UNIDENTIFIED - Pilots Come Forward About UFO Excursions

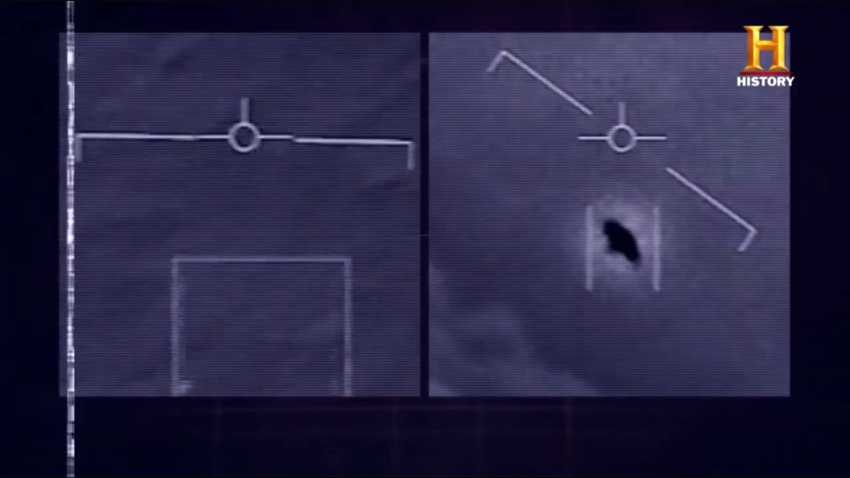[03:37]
Two of the videos would be released to the public.
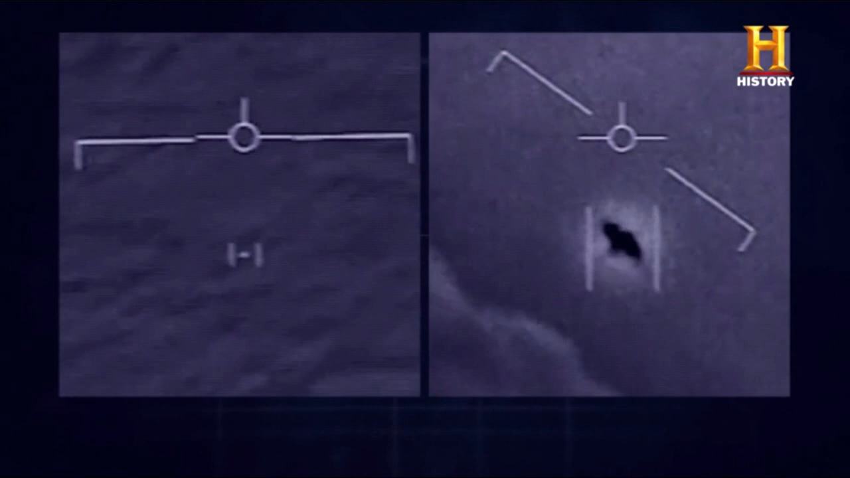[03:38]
One would come to be known as GoFast, the other was called Gimbal.
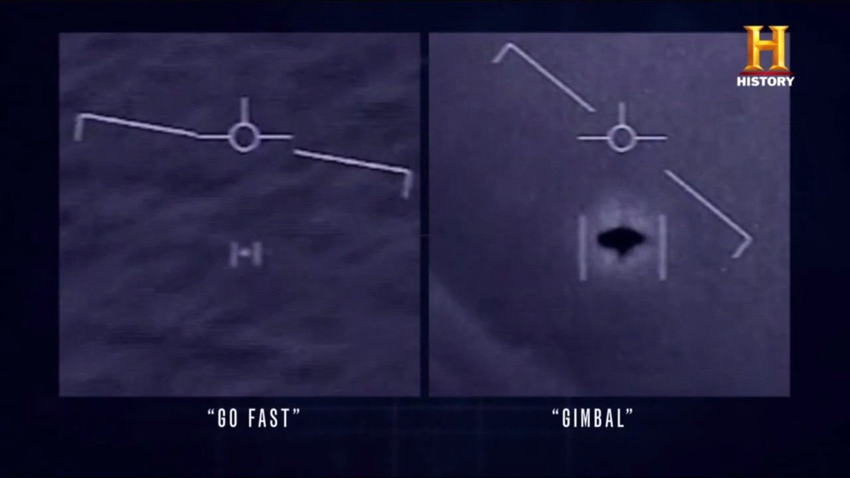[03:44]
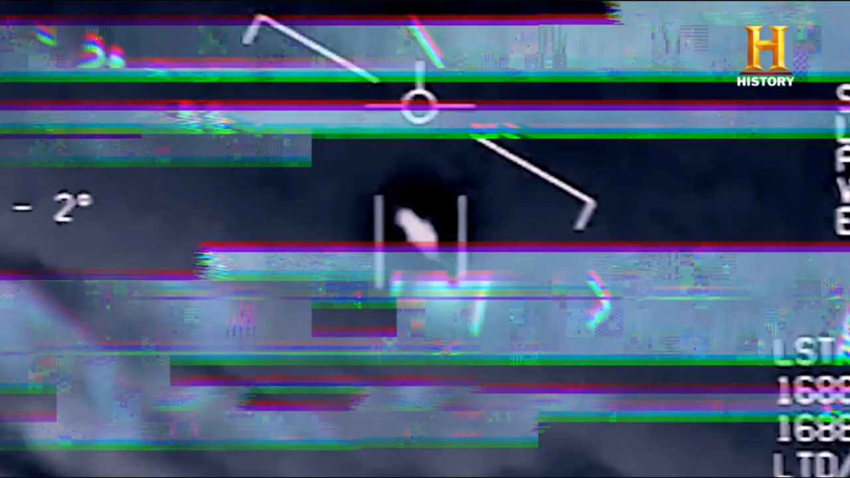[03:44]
Really, no distinct wings, no distinct tail,